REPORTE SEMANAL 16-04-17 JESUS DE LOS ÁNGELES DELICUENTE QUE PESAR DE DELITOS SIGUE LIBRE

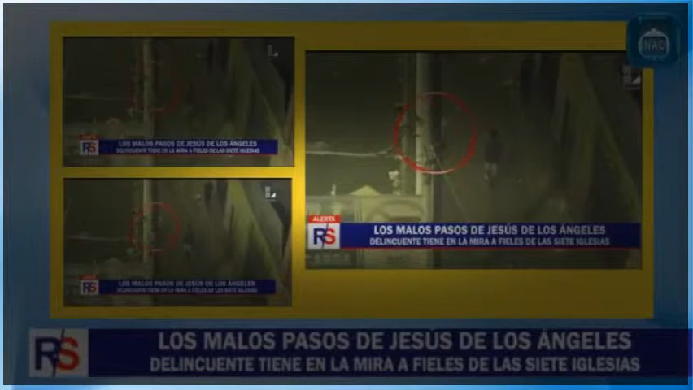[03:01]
El de Polo Blanco, conocido como El Narizón, cierra el paso a este adolescente. Lo que el joven vivirá a continuación, lo hará pensar que ha ingresado al mismísimo infierno.